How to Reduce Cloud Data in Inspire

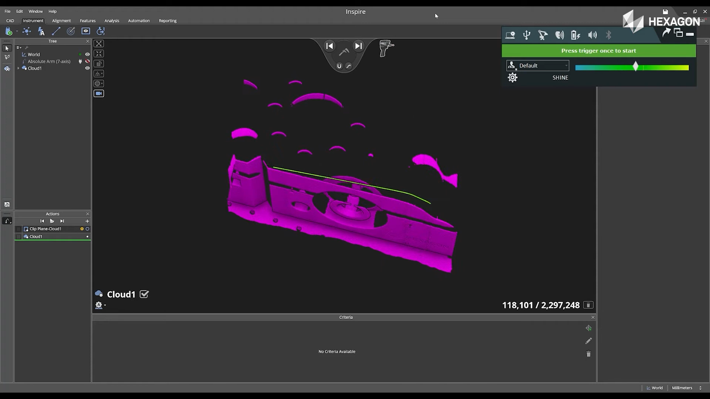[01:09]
the left is the voxelization which is filtered data
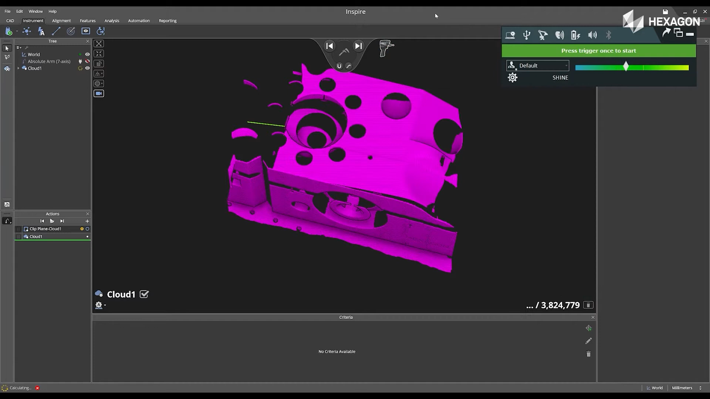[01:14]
and will be displayed in the main graphical view.
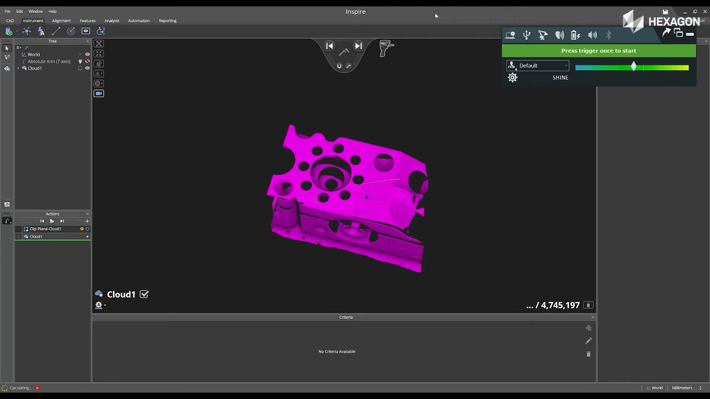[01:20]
As you scan this part in we will automatically recompute a voxelization cloud as more data is being added.
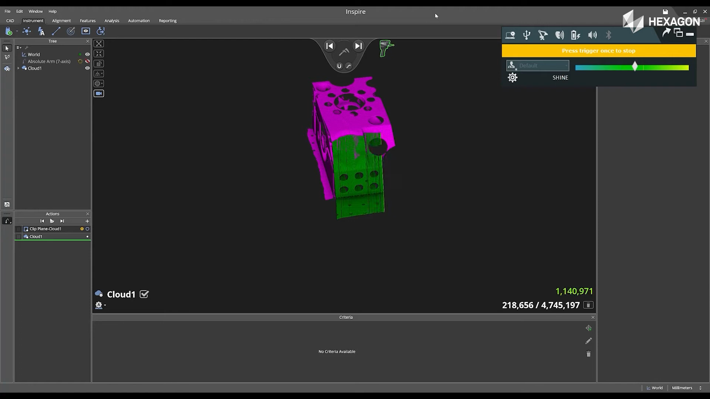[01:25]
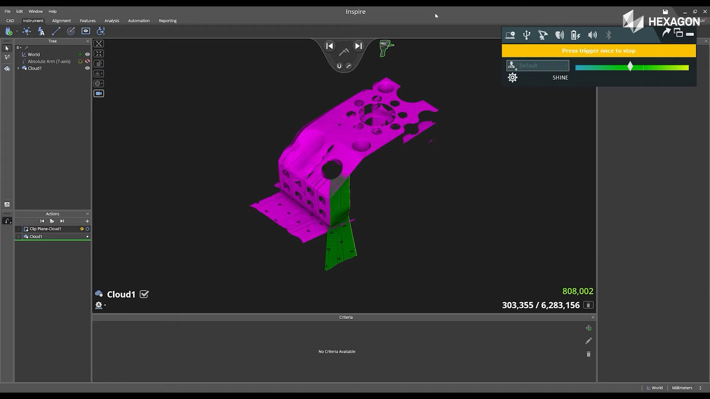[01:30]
Additionally we will always keep the raw data from your instrument and
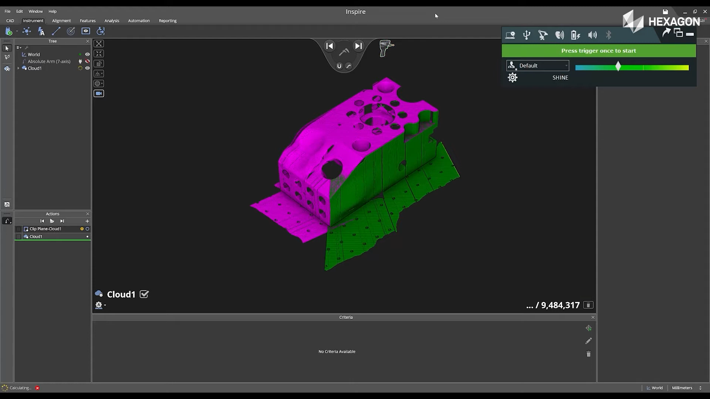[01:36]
automatically create the voxelization cloud on the fly as you scan more data into the software.
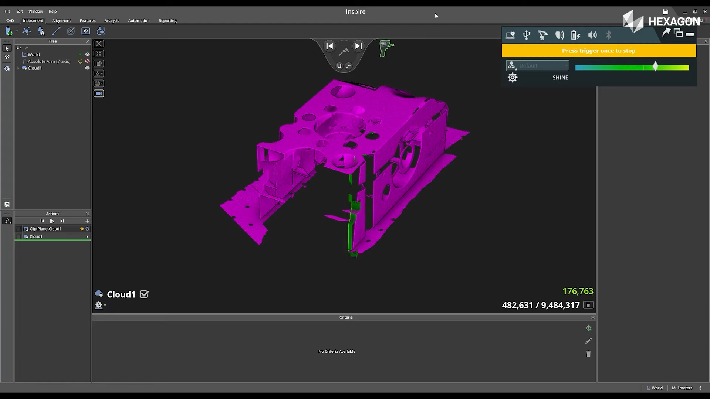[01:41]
So we can see right now we have about nine 11 million points of raw data and our voxelization is only 544,000.
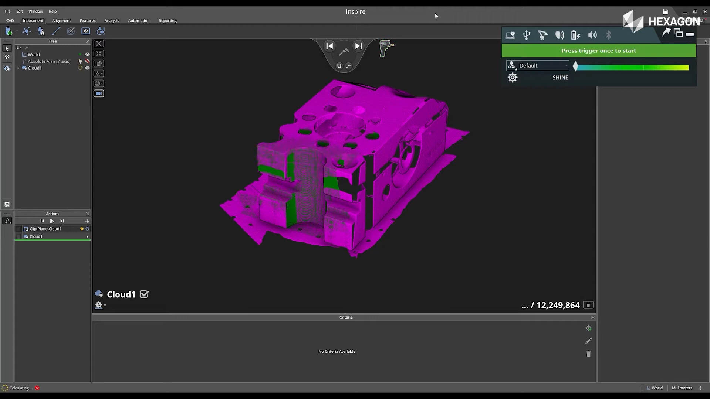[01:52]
Now as you begin to scan additional things inside of the software
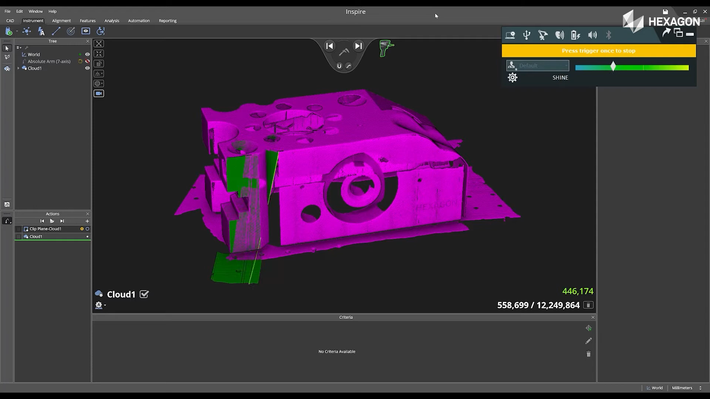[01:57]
ensure that you continuously rotate that seven axis around your
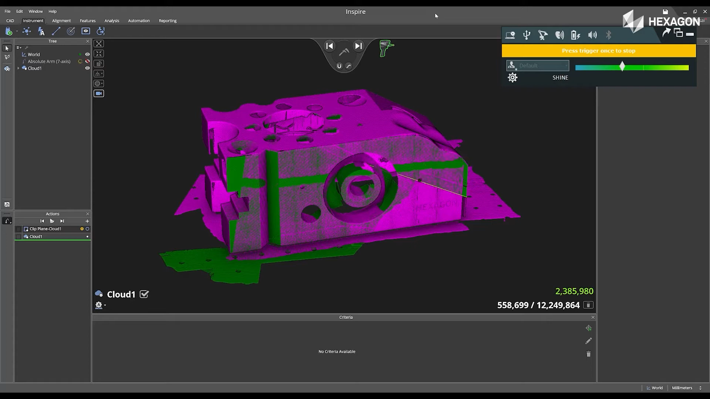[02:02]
actual part and take it from multiple different angles and sides to capture the entire data from the part.
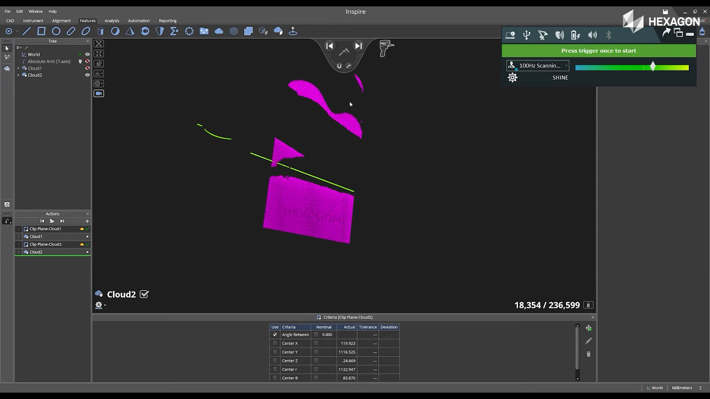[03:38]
If you make a mistake while you're still scanning into your
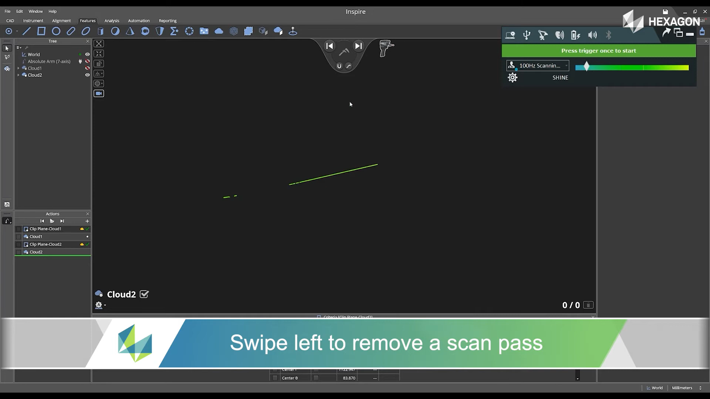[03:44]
cloud you can easily swipe left to remove that scan pass. Now I'm going to re-scan the part again and we can see the data coming in but it's
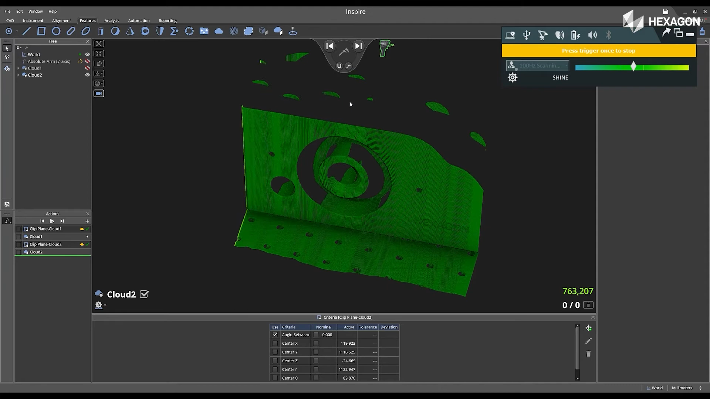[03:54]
not as much data as our 300 hertz profile we had enabled for our scanner.
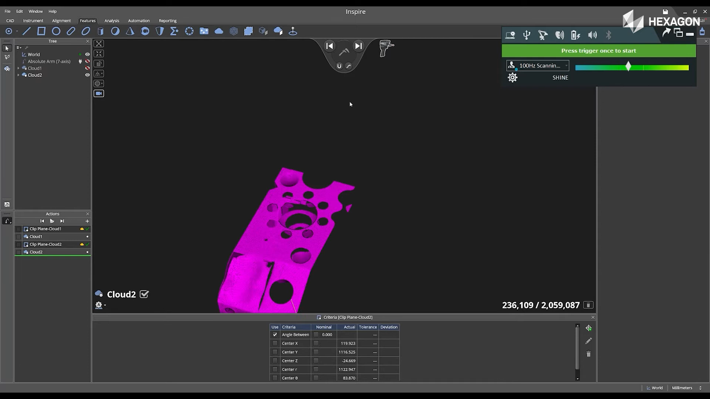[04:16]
Okay so now I only have 2 million points from the raw scan pass and 230,000 so far in my voxelization cloud.
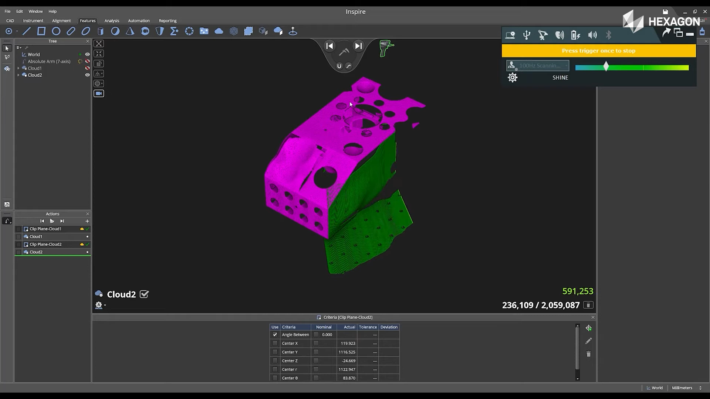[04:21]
Notice that when I have the clipping plane created before I created the cloud it automatically will disregard
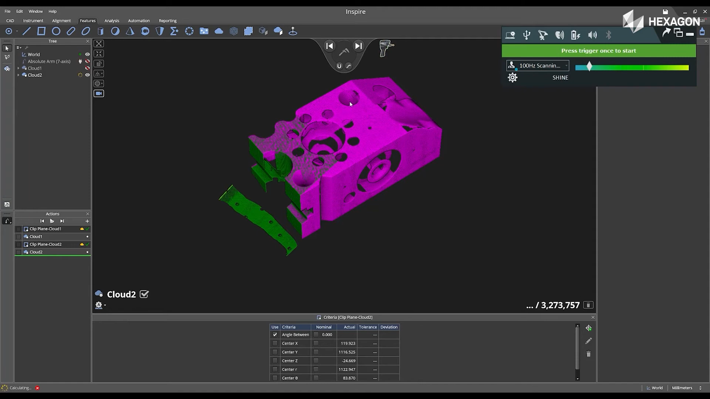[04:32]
the clipping plane data in the main graphical view. Okay I'm going to just scan the back.
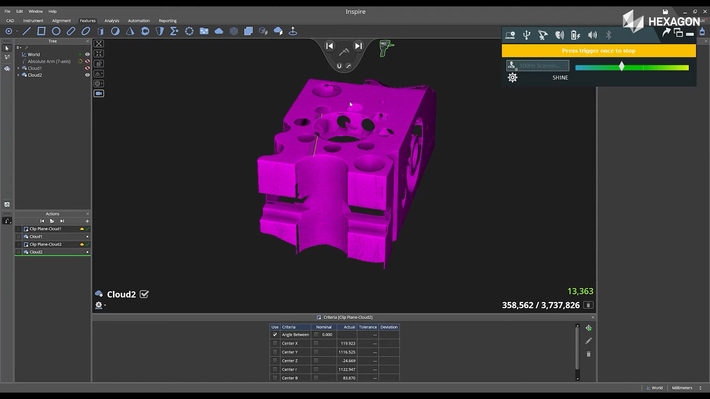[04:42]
Okay and so I am still using the default shine profile but I'm just reducing
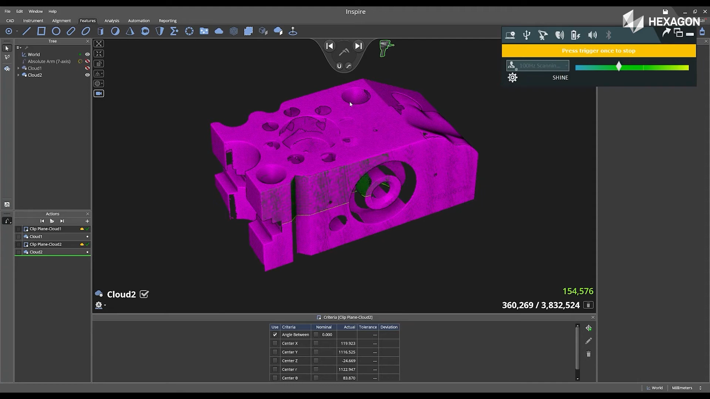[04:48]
the amount of point cloud data coming into the actual software.
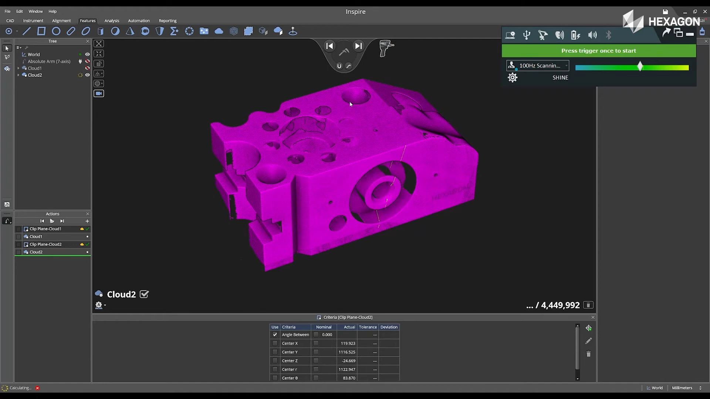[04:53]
Okay rotate that seventh axis to get that curvature on the side. I'll get a little bit more data on the top.